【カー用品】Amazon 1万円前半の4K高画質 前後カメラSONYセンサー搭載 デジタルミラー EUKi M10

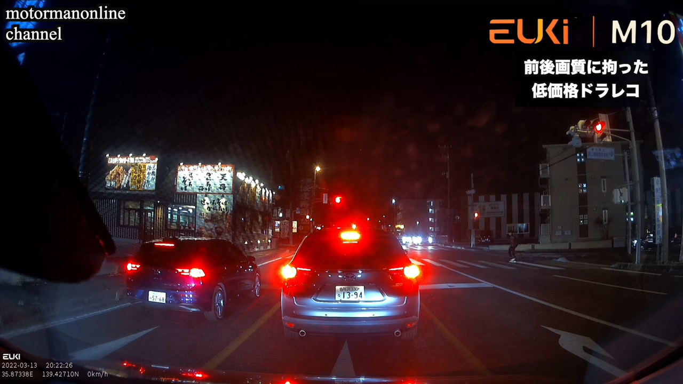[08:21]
白光や黒つぶれが気になるところではあるんですが前のナンバープレート前の車のナンバープレート左前に言う人のナンバープレート光によって白光が出てきて見えにくくなったりすることもあるんですがそこはしっかりと見えやすくなっているんでそれもソニーのイメージセンサーが非常に効いているなおかつWDR機能もついていますので夜の収録において証拠画像としては十分なクオリティというものを持っていてなおかつ4Kということなので画質としても非常に高く